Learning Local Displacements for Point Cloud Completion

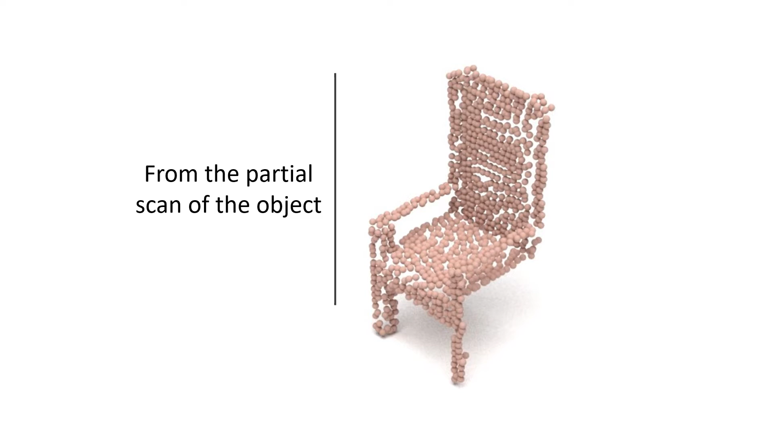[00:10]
which is often acquired by a depth camera from a single view.
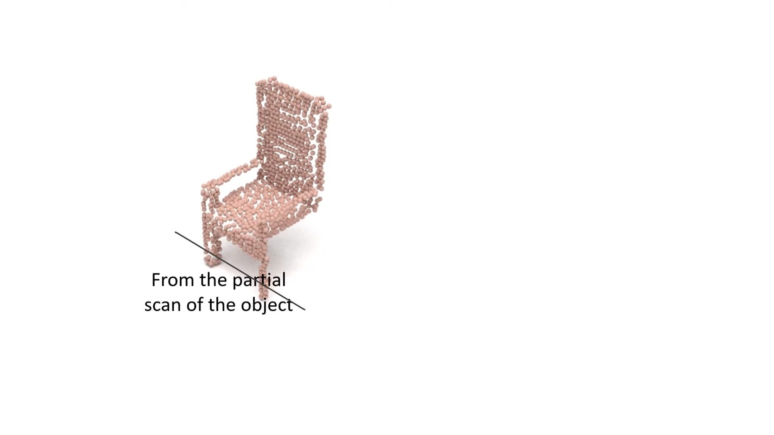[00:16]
The goal then is to use deep learning methods to complete the reconstruction. There has been a remarkable progress in this research, which started from a very noisy point cloud reconstruction to refined details,
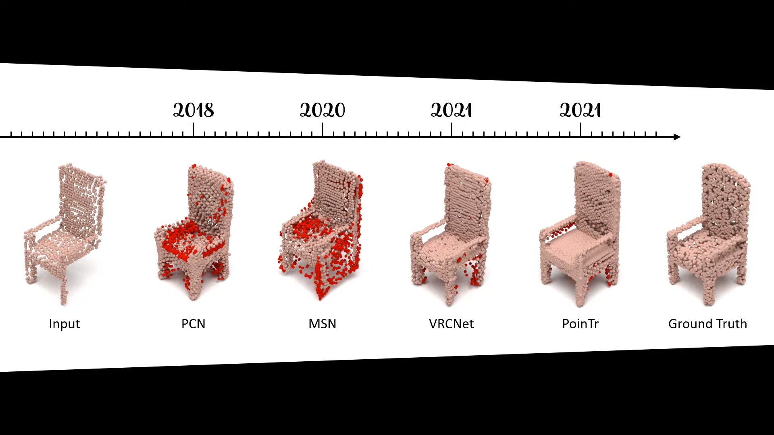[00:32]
which bring us much closer to the ground truth.
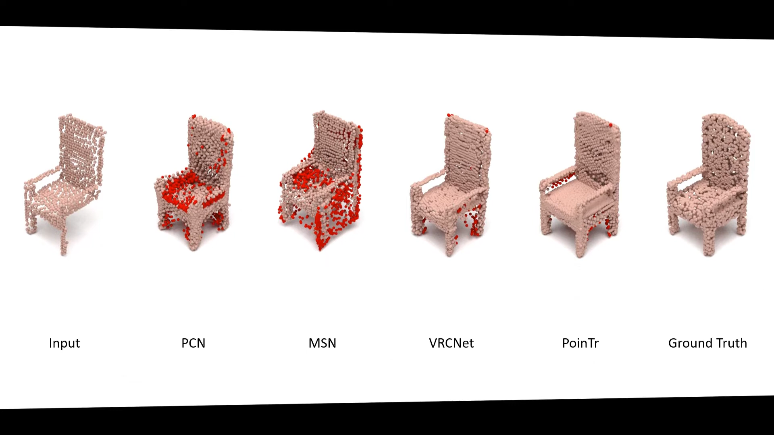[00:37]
However, there are still problems in reconstructing unusual structures.
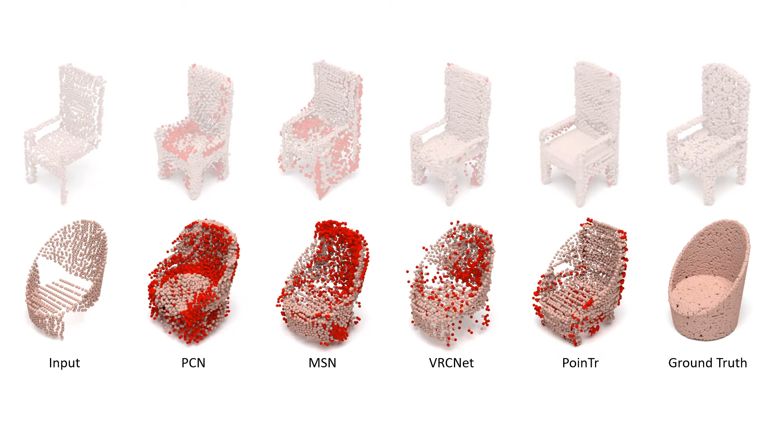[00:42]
In this example, we highlight the large errors in red when we deviate from the average chair.
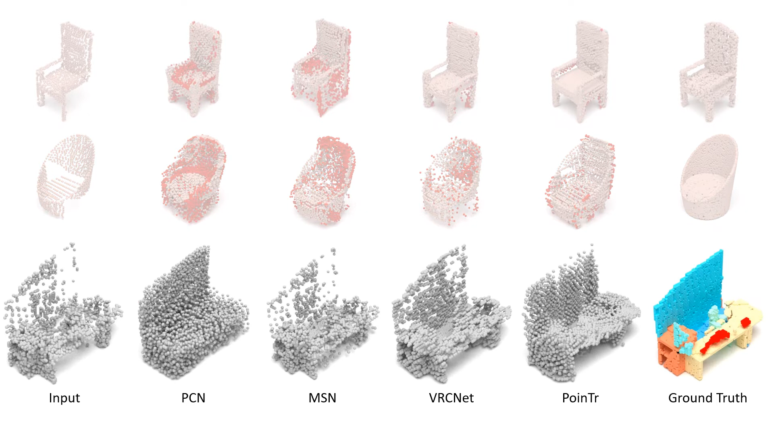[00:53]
This issue is even worse when reconstructing scenes. In this case, the completed scene is not even recognizable due to the amount of noise.
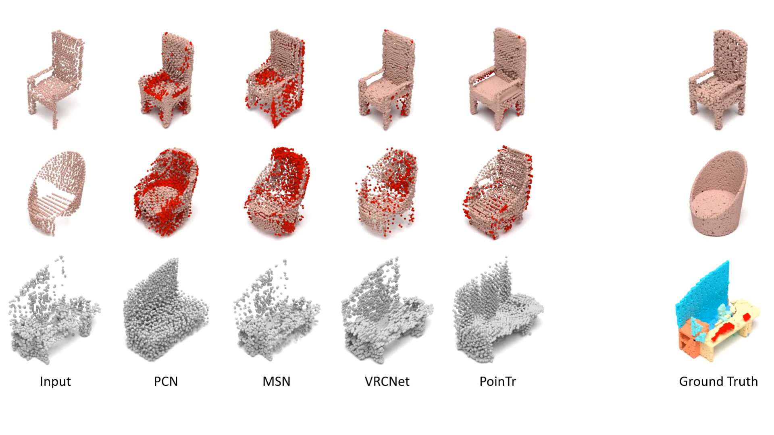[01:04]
Our goal then is aimed at solving these issues. Therefore, in addition to reconstructing unusual objects, we are the only method that was able to successfully perform semantic scene completion.
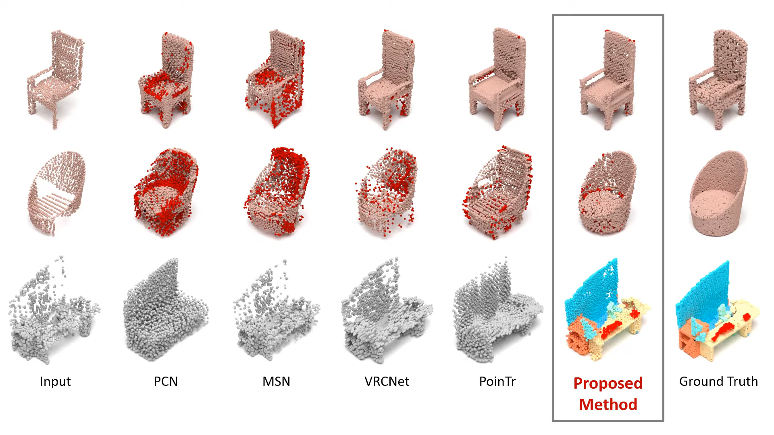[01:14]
Going to the problem at hand,
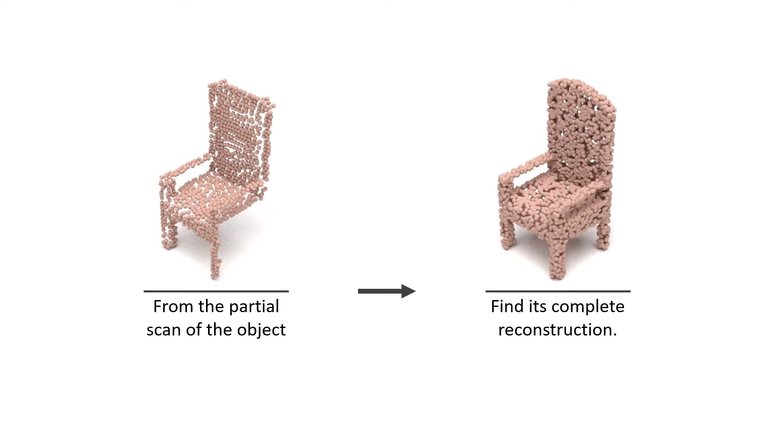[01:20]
most methods utilize the encoder-decoder architecture.
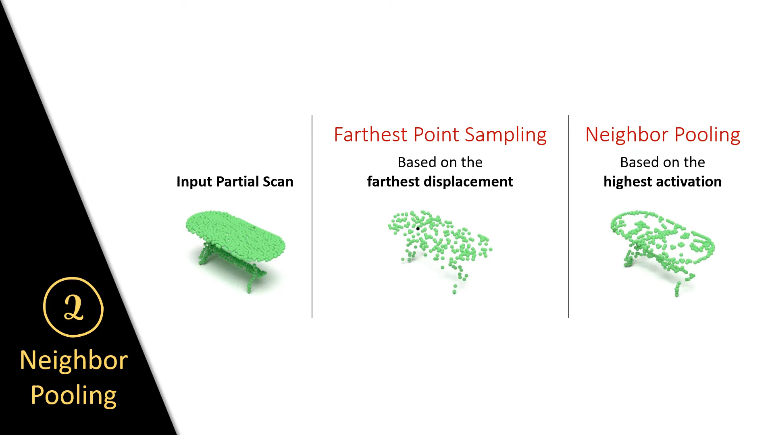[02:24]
In our case, we propose to use neighbor pooling, where we select based on the highest activation.
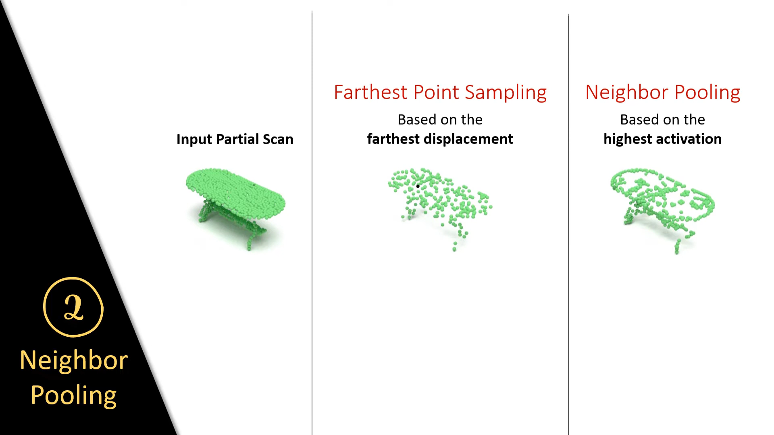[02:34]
When comparing the two options in our architecture, we notice that our neighbor pooling sketches the contours of the input point cloud to capture meaningful structures of the object. As a result,